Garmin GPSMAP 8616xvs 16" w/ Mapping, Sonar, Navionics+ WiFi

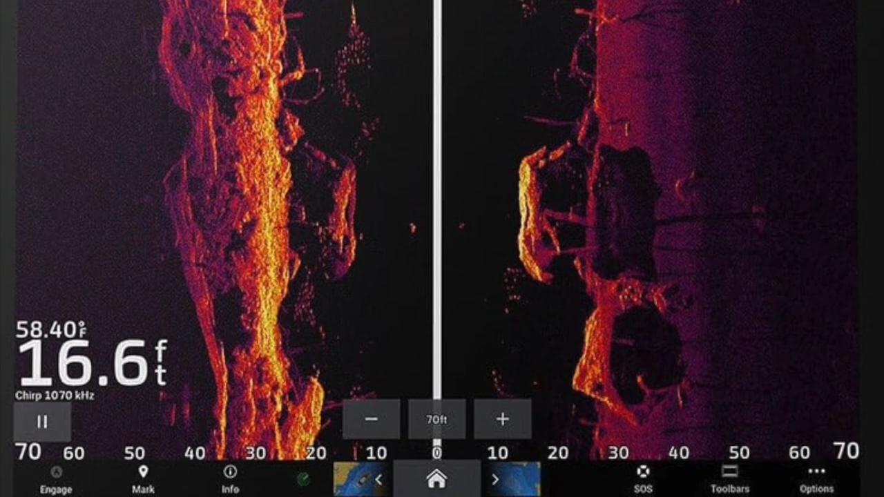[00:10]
On screen: depth 16.6 ft
16-inch chart plotter with sonar and GARMIN NEVIONIX PLUS MAPPING.